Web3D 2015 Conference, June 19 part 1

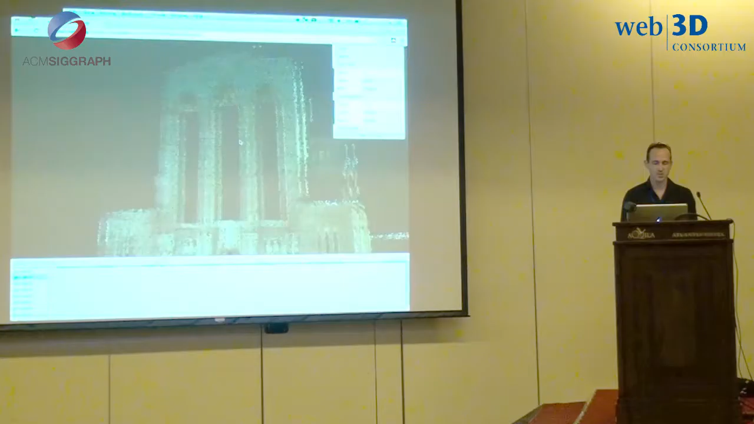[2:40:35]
So we're just going to zoom up here and see if I just hide a couple of these point clouds here. I'll hide the LiDAR and hide the spheron.
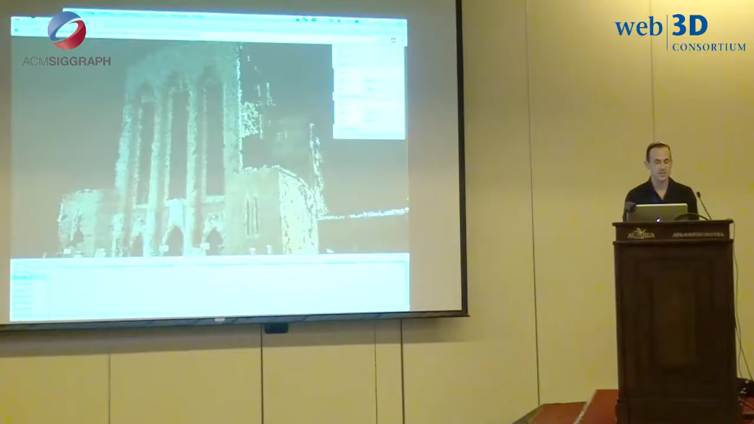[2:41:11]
So we could see the original, whatever resolution it was, image there.
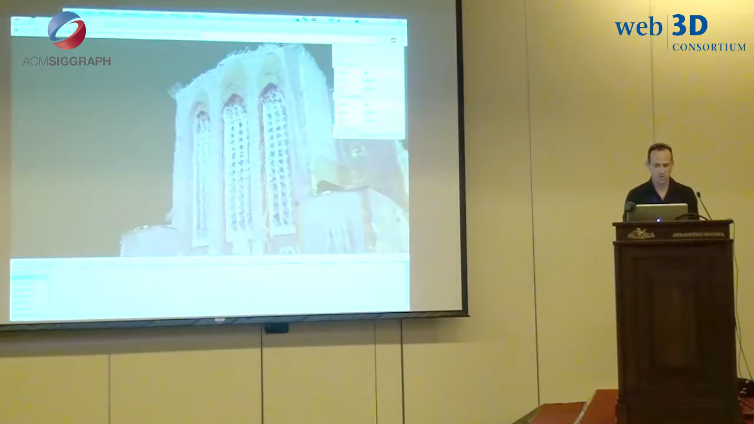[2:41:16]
And so that's quite a nice idea because you get to see the original data that was used to make this point cloud.
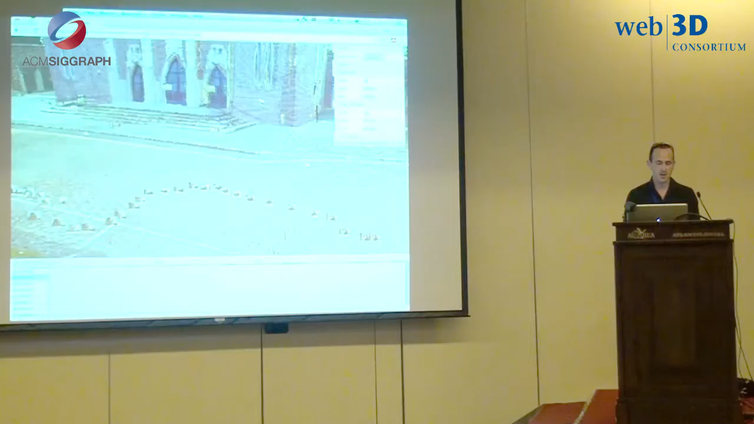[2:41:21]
Just as an extra bonus as well, something that wasn't in the paper, something we've been working on, is annotation. We've got this nice annotation tool now where I click on here,
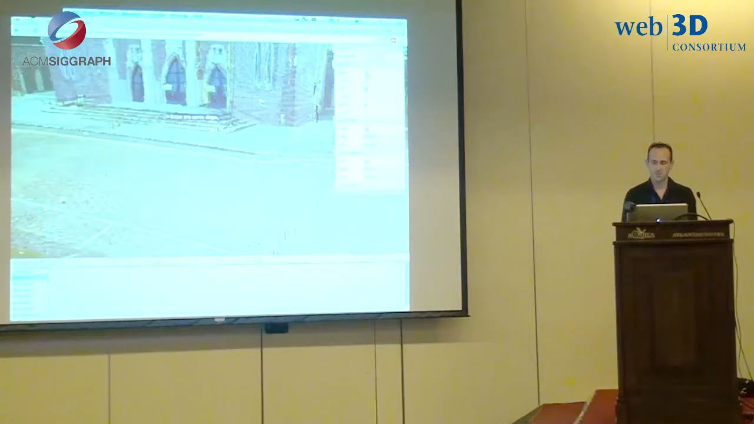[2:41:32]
and I just click on here and say, these are some steps. And I'll just deactivate this tool now, and just debug mode.
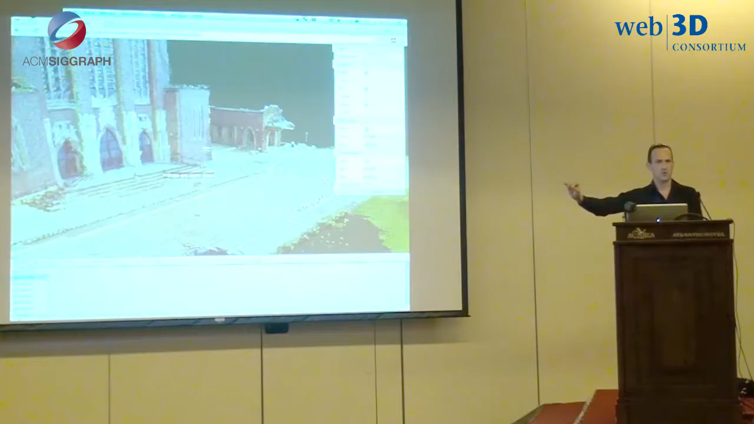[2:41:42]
Now, so if I move around this around now, then I have annotated on the point cloud, which requires a little bit of trouble because you can't cast a ray to hit the point clouds, you have to cast a ray into an octree and make sure the point cloud points are in the octree, so that probably doesn't work. But now you've got annotation in the 3D scene as well, and it raises the goal, really, of some producer on the beach in Hollywood,